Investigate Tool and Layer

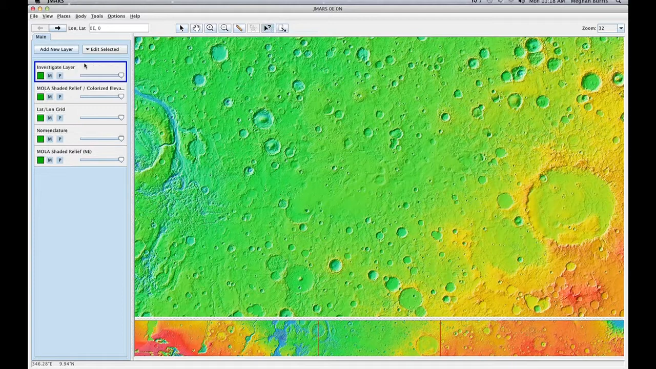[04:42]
Now when I open this one, you'll notice that all my data spikes are gone. So you need to save it out in order to see it again. Well that's a quick tutorial on the investigate layer and tool.